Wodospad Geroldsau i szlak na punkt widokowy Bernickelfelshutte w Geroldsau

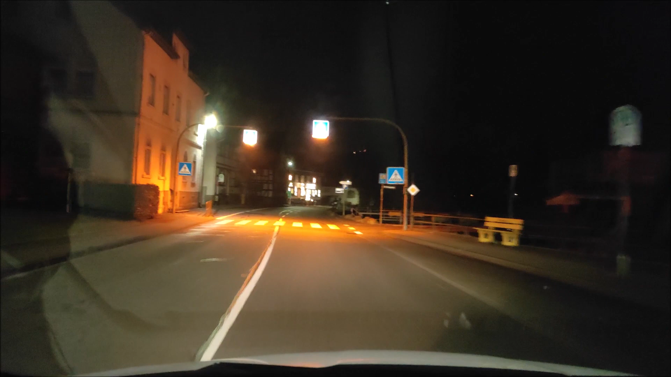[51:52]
Pogoda nam dopisuje. Co patrzysz? Nagrywasz? No. Wyjazd. Zobaczymy coś może ciekawego.
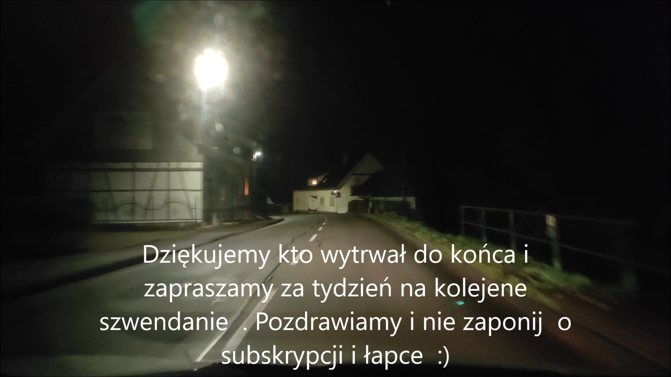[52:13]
Po drodze choineczki, święta, miejscowości poubierane. Opaka choinka ładna po lewo.